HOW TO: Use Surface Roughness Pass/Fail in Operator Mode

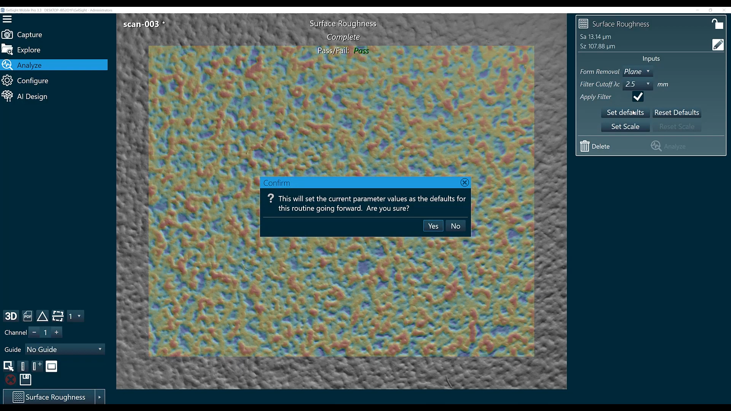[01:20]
These are now the default parameters for our analysis. Now let's go add a pass-fail value.
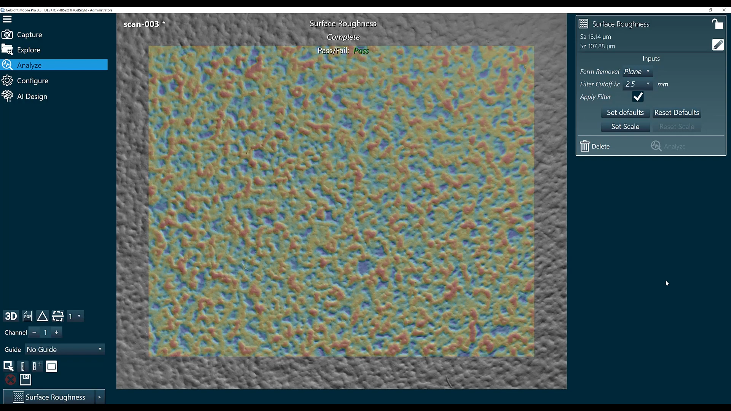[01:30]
To do that, we'll go to configure.
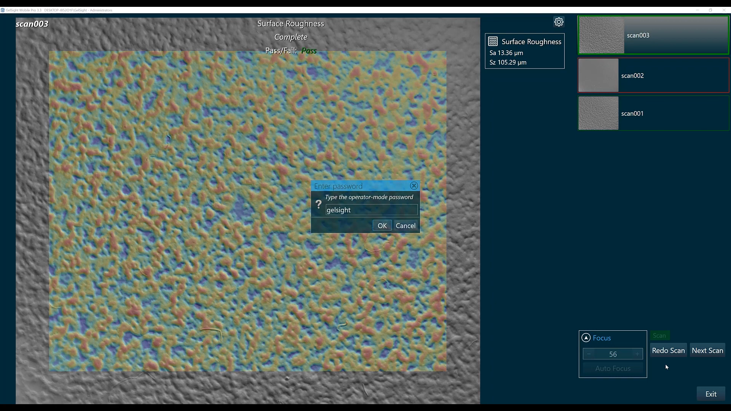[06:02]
Once we've left operator mode, we can generate a CSV file of all of the output data from the scans in the folder.